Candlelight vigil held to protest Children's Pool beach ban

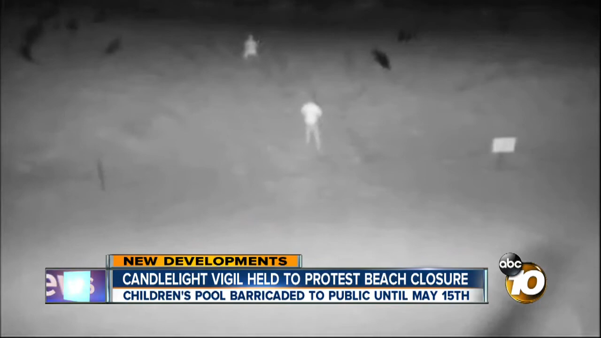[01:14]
This rope barrier was supposed to prevent that from happening.